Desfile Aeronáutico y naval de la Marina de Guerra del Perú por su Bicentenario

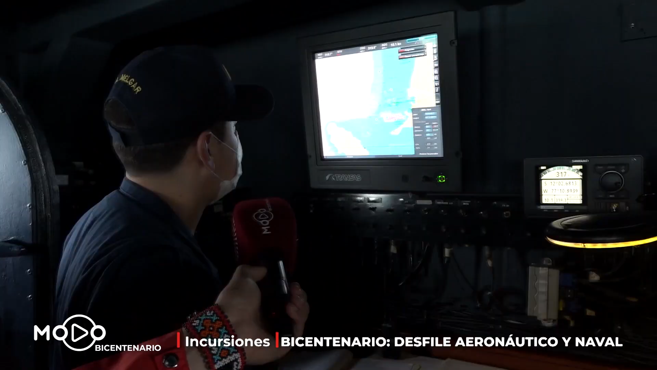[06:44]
Nos encontramos nosotros saliendo y podemos visualizar a todas las unidades de
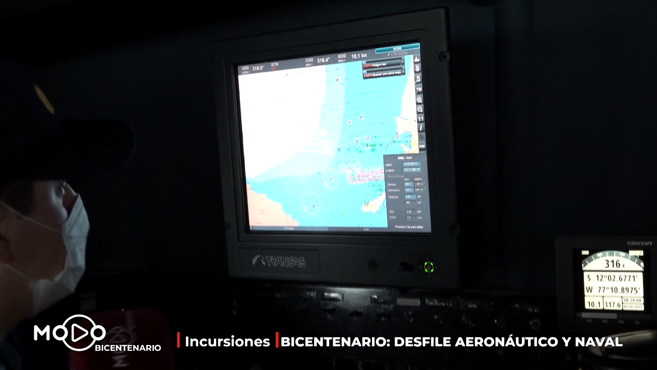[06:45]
manera tanto radárica como un sistema de identificación automático que poseen